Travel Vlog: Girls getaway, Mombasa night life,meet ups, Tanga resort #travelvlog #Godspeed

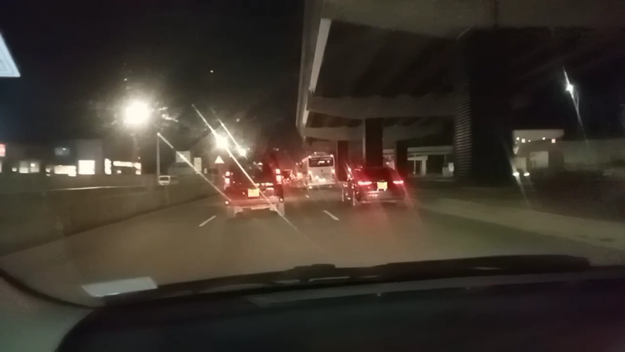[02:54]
I passed through the supermarket Grabbed myself a few drinks and snacks Because I had a journey A long journey
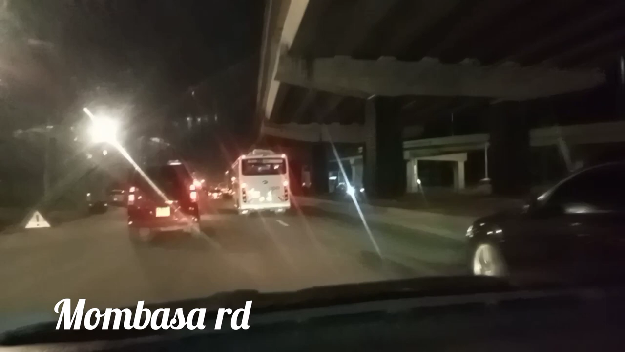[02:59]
ahead of me And trust me you I was crossing my fingers not to get traffic
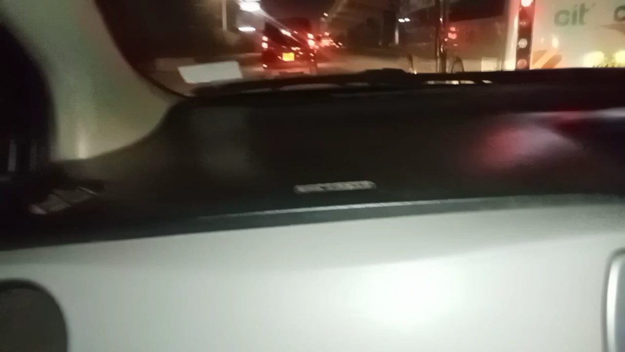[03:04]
I actually took an Uber And when I got to Mombasa Road I found there was no traffic at all You guys, I just took, like,
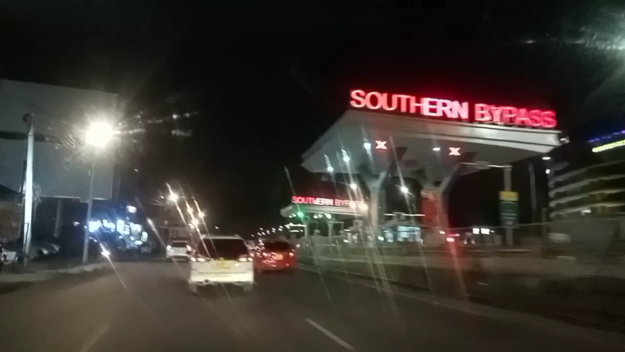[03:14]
15 minutes to get to the SGR Which was a plus for me But one thing I must say is
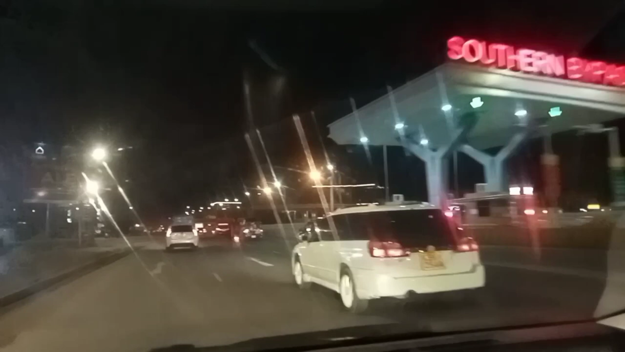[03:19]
I've never traveled with the SGR at night And this will be my first time
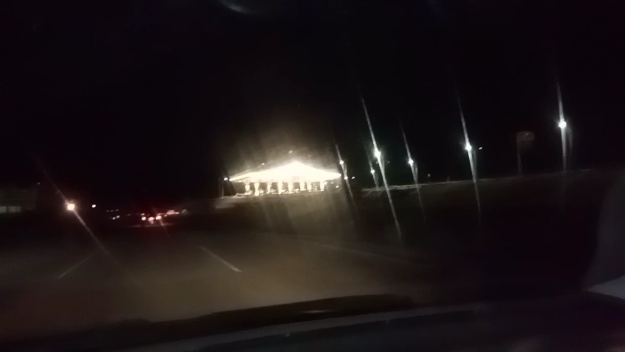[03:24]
traveling at night I usually travel mostly very early in the morning So that I get there by around, you know, 3 p.m. in the afternoon So today I know I'll be reaching 3 a.m.
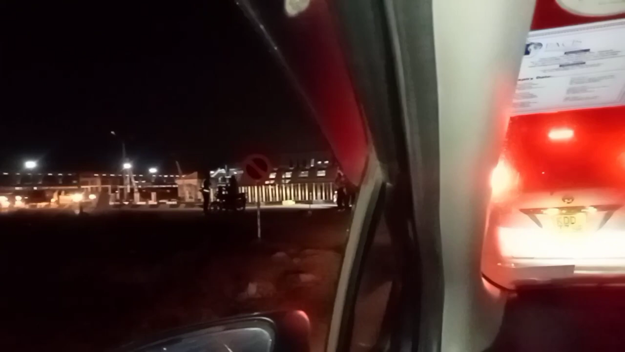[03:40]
in the morning Because basically I have this meeting on Saturday So yeah, that's why I decided to travel on Friday night So that I get to
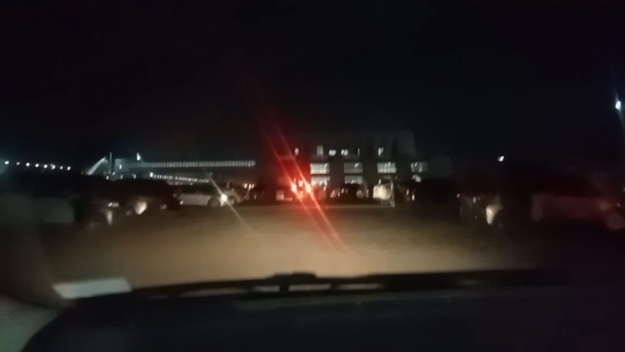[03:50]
Mombasa in the morning So it is us here reaching the SGR terminals Which is in Siokimau And when I say us I was
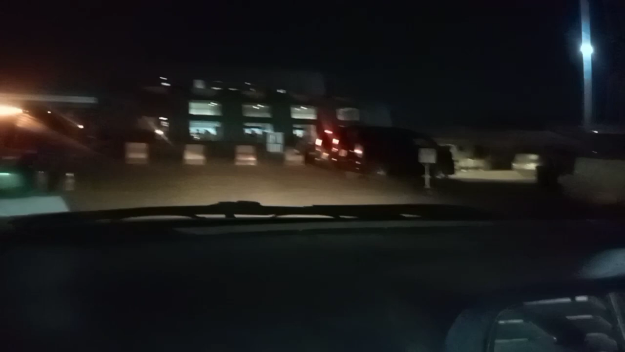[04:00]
actually meeting up with another YouTuber called Journey with Sheway